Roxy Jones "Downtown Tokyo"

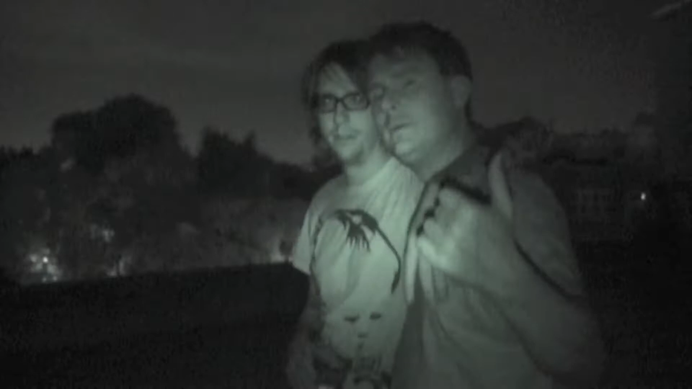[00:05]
tell him. Okay. That's the Sears Tower, right there.
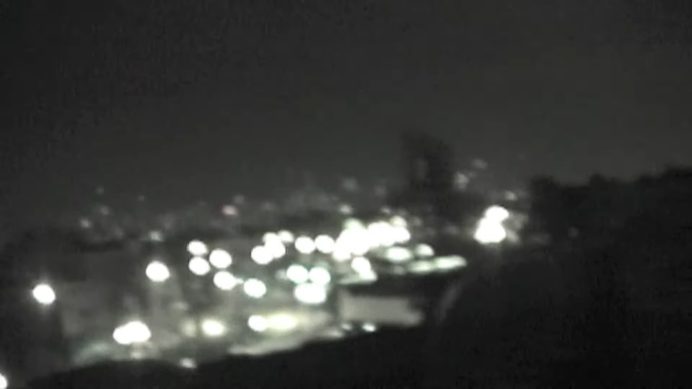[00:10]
Yeah, this one right there. Right there. Yep. Oh, I heard they're gonna change the name, though. They already did. To what? To Wesley or Willis Tower?
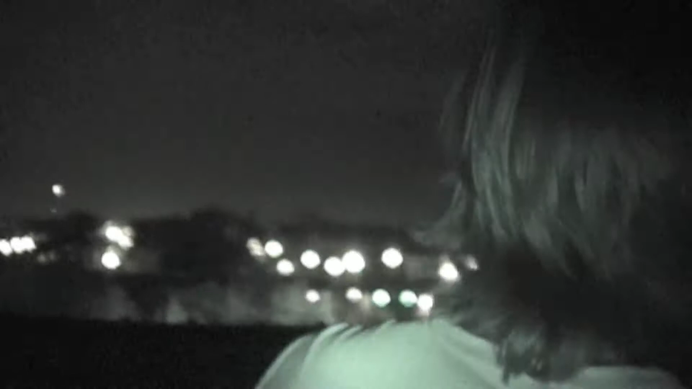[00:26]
It's the Willis Tower now. Wesley Willis Tower. Yeah, the Wesley Willis Tower. It's not the Wesley Willis Tower. But...